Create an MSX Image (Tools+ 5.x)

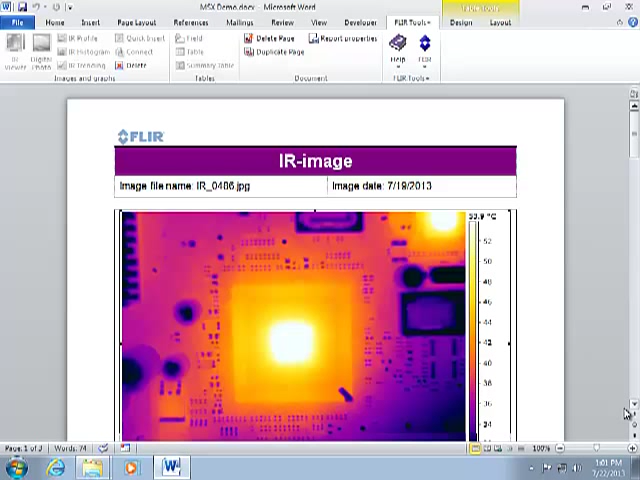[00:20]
In order to create the Fusion image, you must first create a word report using FLIR ToolsPlus. Left-click on the infrared image to show the measurement toolbar and then click the Image Fusion button. If you have a matching visual photo from the FLIR camera, it will appear here automatically. You could also click the Open Photo button to use a visual photo from a different digital camera. This makes the Fusion mode compatible with a wide variety of FLIR infrared cameras.
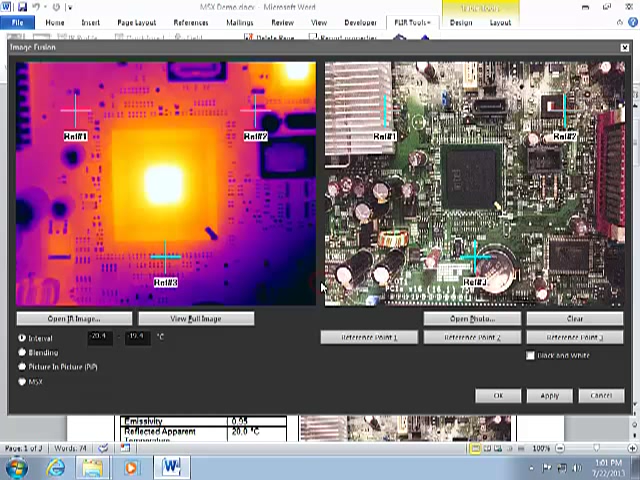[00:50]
The alignment process entails identifying three reference points on both images.
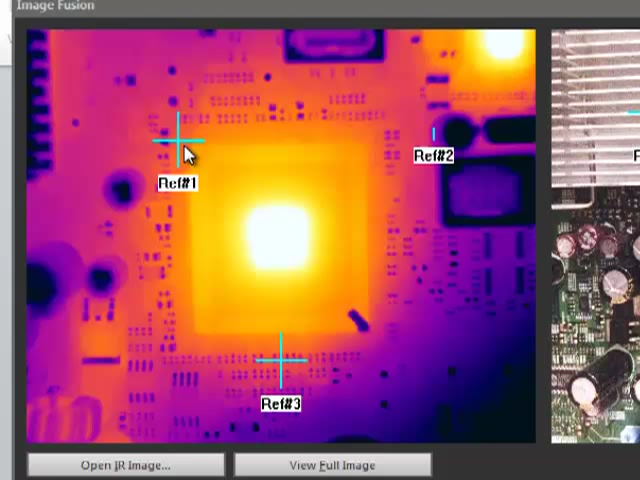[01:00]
I will first click and drag each marker to the desired locations on the infrared image.
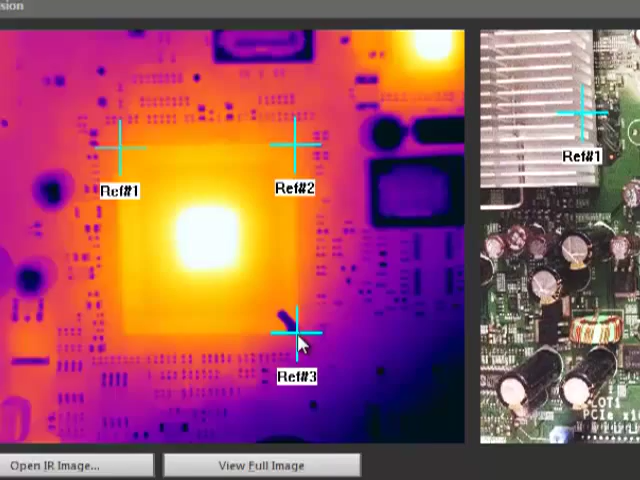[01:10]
Next I'll need to drag the markers on the photo to the same location so they are pointing to the same reference points. It is important to get them exact just yet.
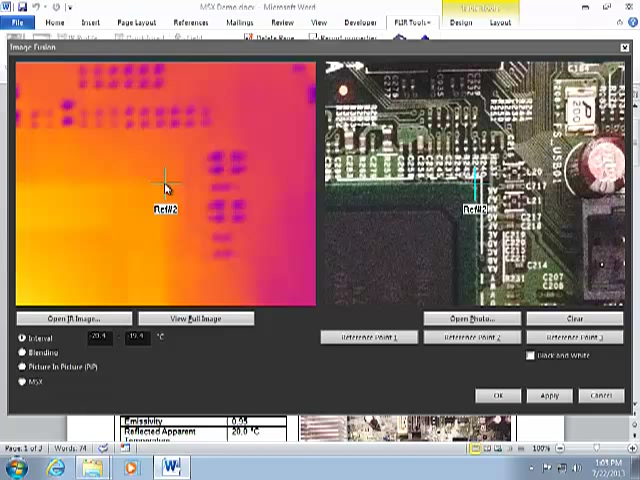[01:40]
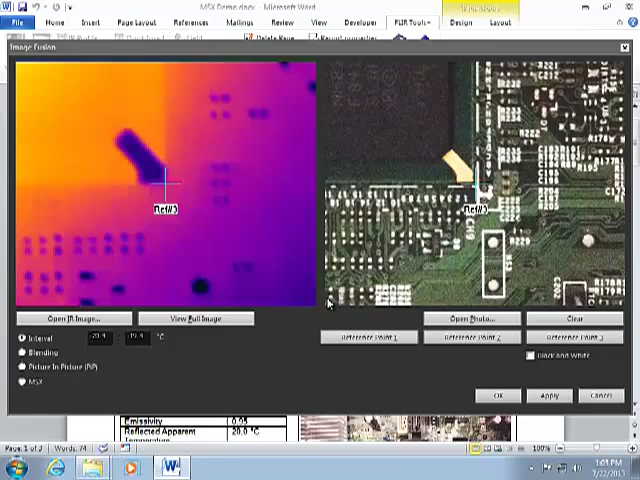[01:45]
Once the marker positions are set, you can view the full image again and then select the desired Fusion mode.
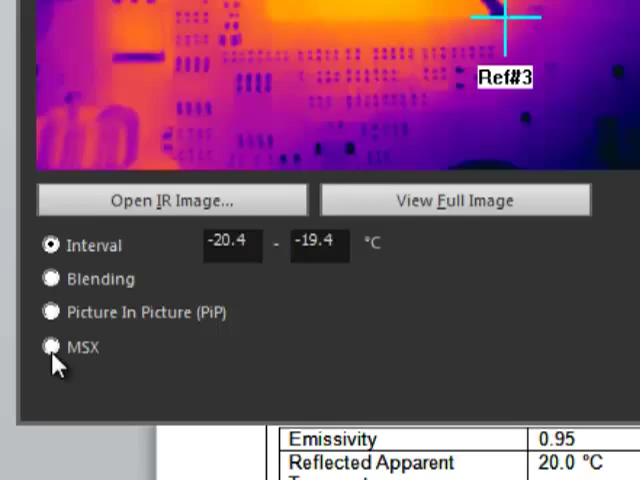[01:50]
I will choose MSX mode and click OK to return to the report page.
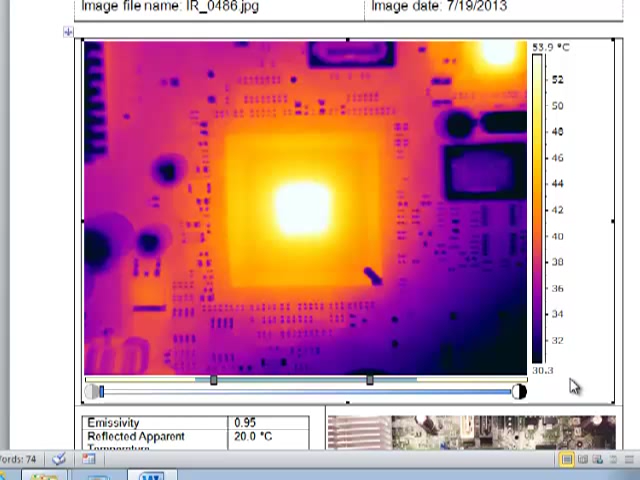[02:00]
On screen: scale top 53.9°C
Initially the image does not look any different, but this is because we are not applying the MSX algorithm to the image. You can slide this bar to the right to increase the MSX intensity and this will begin to draw out elements from the visual image. The unique nature of the MSX technology allows you to see details in the image that would be impossible to see with a standard infrared image.
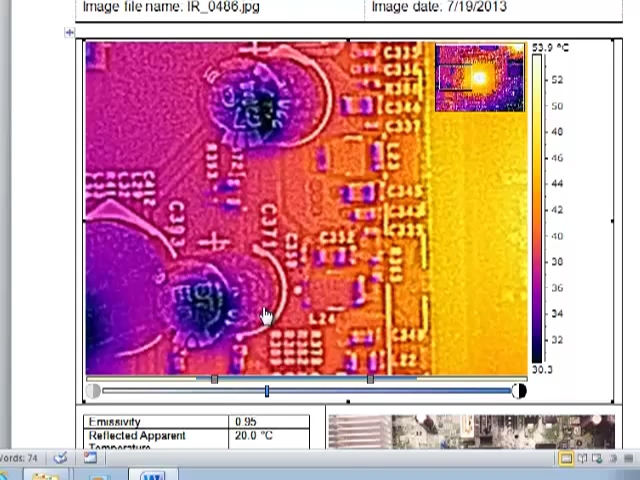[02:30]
You can always increase or decrease the MSX intensity at any time.
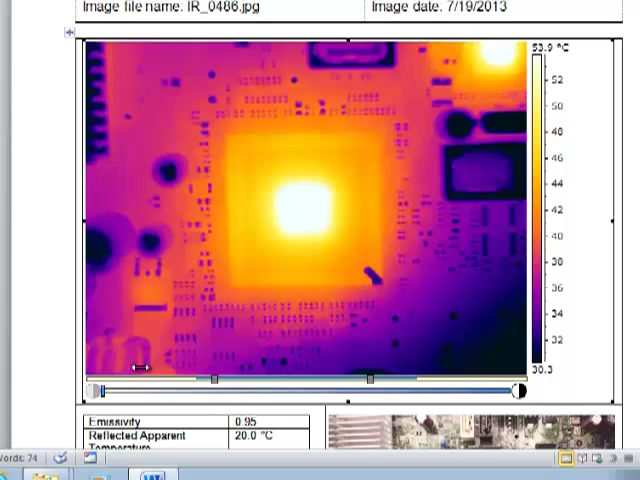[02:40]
On screen: scale top 53.9°C
You can also return to the image Fusion window to reposition the
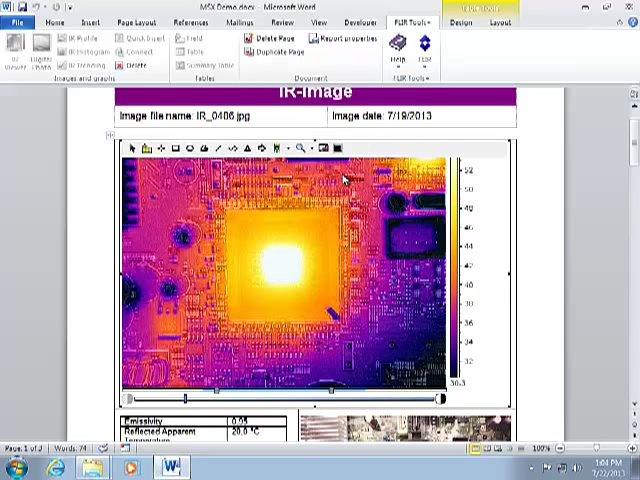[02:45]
markers or to switch to other fusion modes like interval or picture in picture.
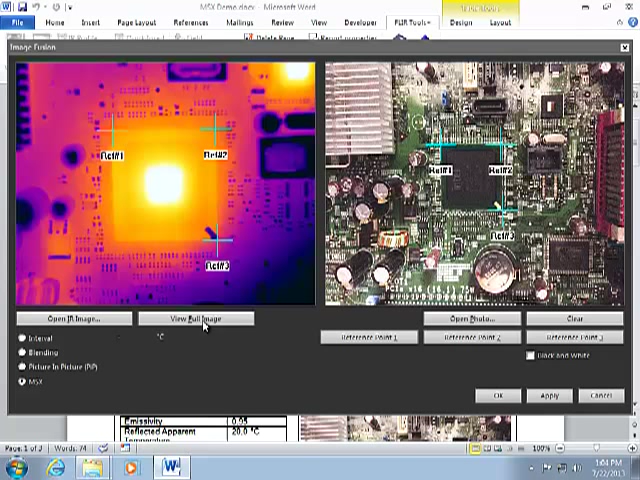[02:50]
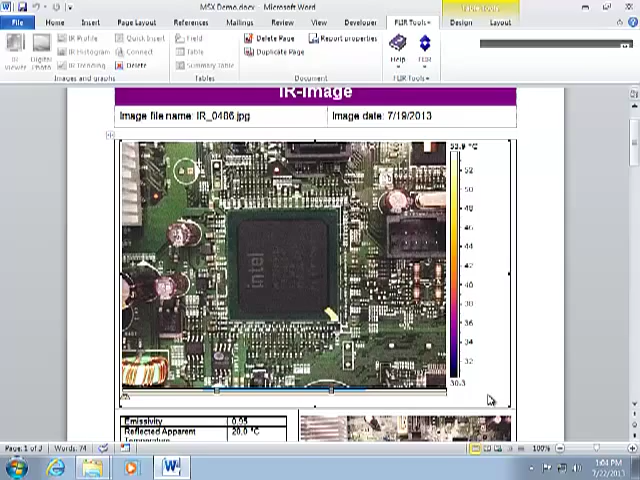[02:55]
The interval mode behaves like an isotherm on the photo, showing the infrared image between the temperature limits set by these sliders.
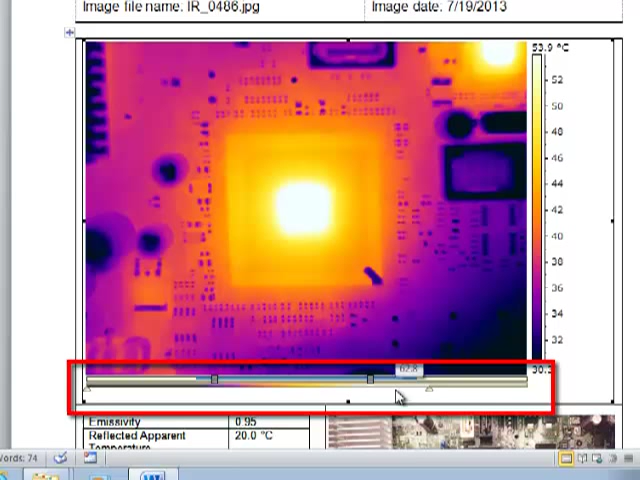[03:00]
The photo is shown in areas above and below these limits.